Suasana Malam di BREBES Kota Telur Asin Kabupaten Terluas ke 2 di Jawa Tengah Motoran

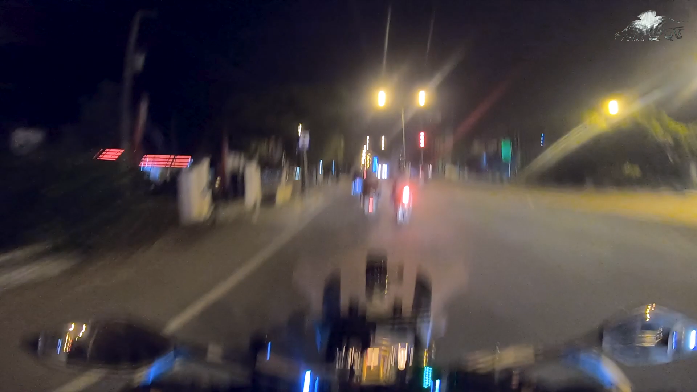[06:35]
Alun-alunnya ada di sebelah kiri, tapi mana ya? Belum, masih jauh bukan mungkin ya?
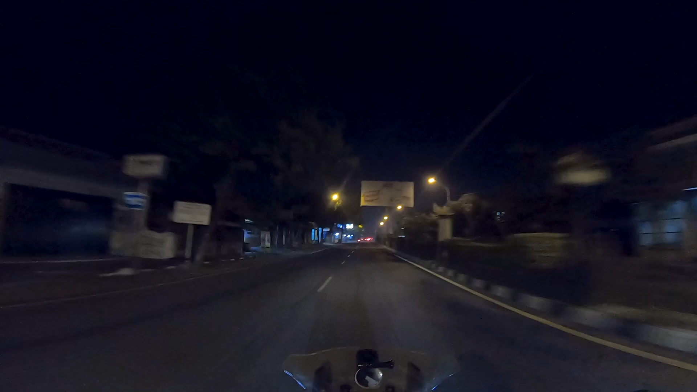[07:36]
Ini udah sepi ya, jam 9-an nih. Polisi Resort Brebes. Nah, ya berarti memang udah kota ini. IGT ini rumah sakit Brebes ini, teman. Nah, sebelah sini nanti ini mulai ada rel. Ini panjang ini. Temboknya pokoknya pembatasnya rel ini,
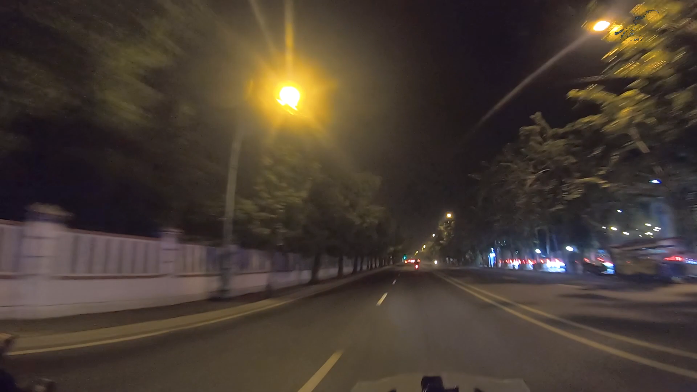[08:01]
antara jalan raya dan rel ini panjang sampai sana, sampai Cirebon ini ada mungkin kali ini. Sampai sungai sana nanti itu. Pokoknya masuk Brebes ini panjang ininya.
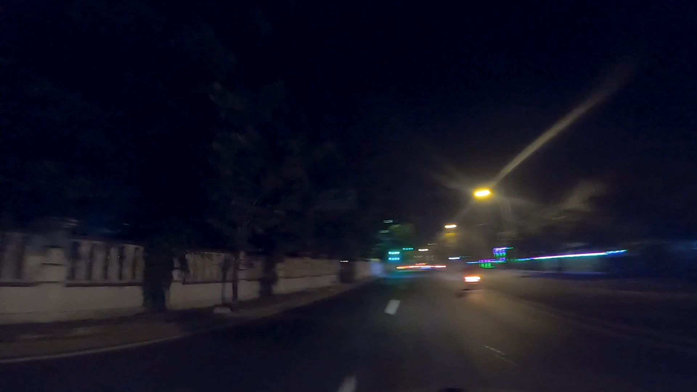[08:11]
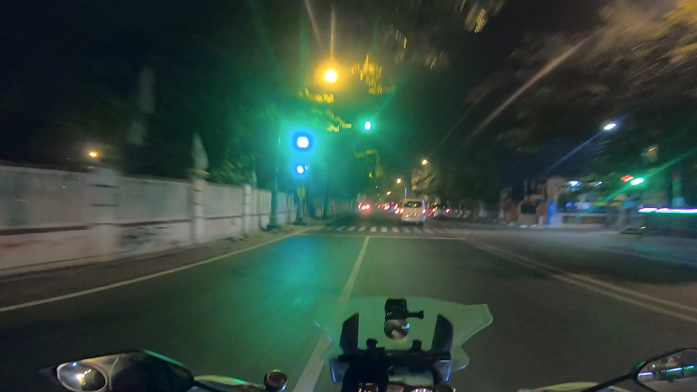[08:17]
Sama kayak di Bojonegoro ada kereta lewat.
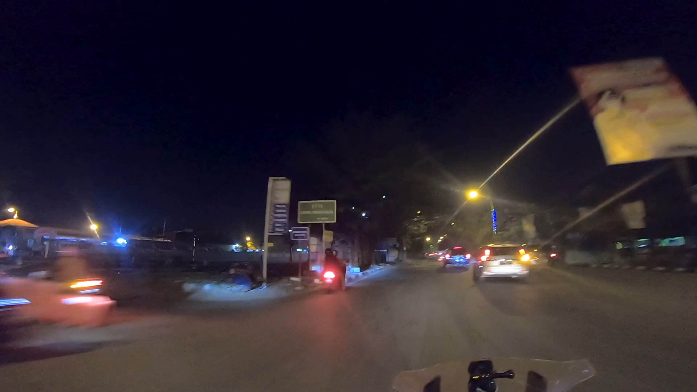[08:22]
Nah, ini keretanya. Ini ya jurusan mana aja, Surabaya juga ada.
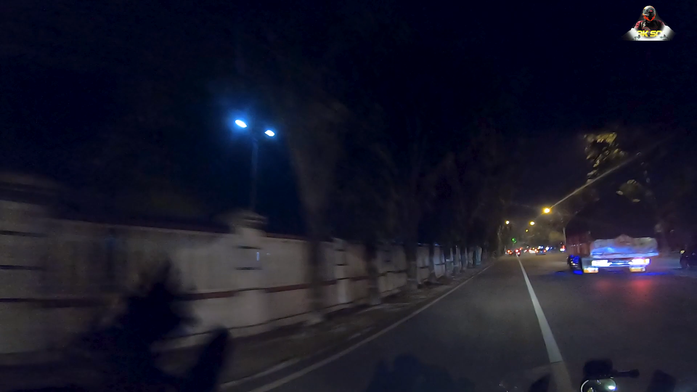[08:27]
Tergantung.
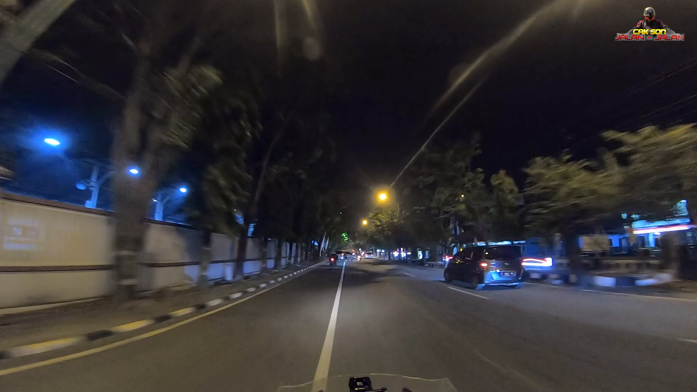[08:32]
Oh, ini stasiun Brebes. Anda melewati stasiun kota Brebes. Yang paling lama kereta berhenti itu di stasiun Cirebon, teman.
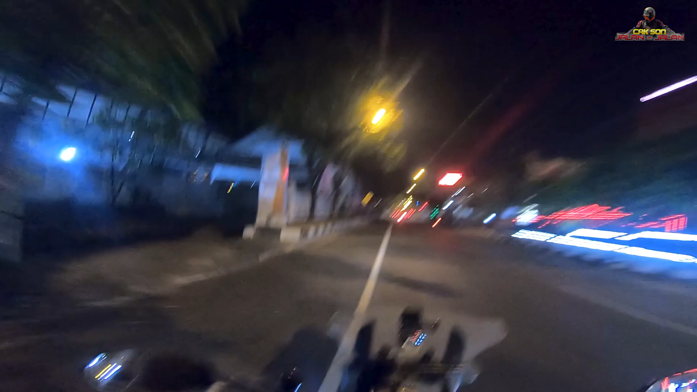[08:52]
Kalau yang jalur panturaan ya.
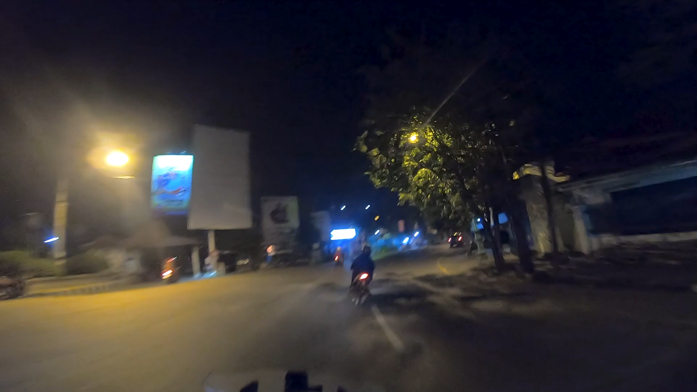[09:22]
Kita belok kiri, kalau kita belok kanan balik lagi ke Brebesnya. Ini kita kan untuk balik lagi ke jalur pantura, teman. Kalau ke kanan balik lagi ke Brebes sana. Ini alun-alunnya kayaknya di depan deh.
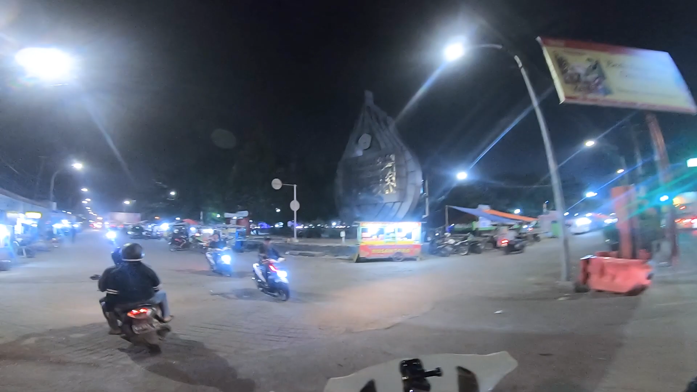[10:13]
kita muter-muter dulu ya. Ini alun-alun Brebes, teman-teman. Wow, mantap, keren.
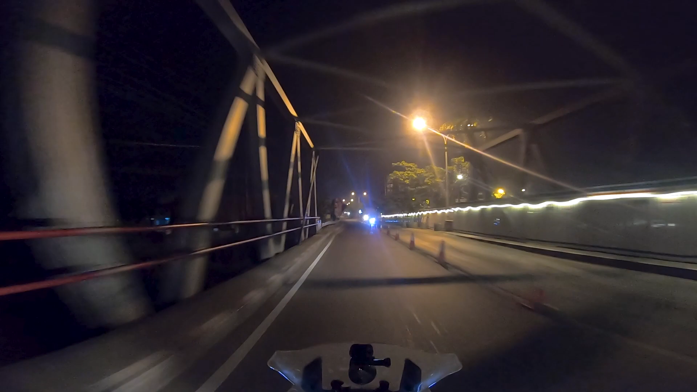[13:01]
Ini jembatannya direnovasi ya. Oh ya, direnovasi. Akhirnya jalurnya dialihkan ke sini. Nah, aku rasa sih ini masih kota Brebes ya. Brebes kota maksudnya. Cirebon Jakarta lurus, Slawi Bumiayu. Oh, alhamdulillah nih jalurnya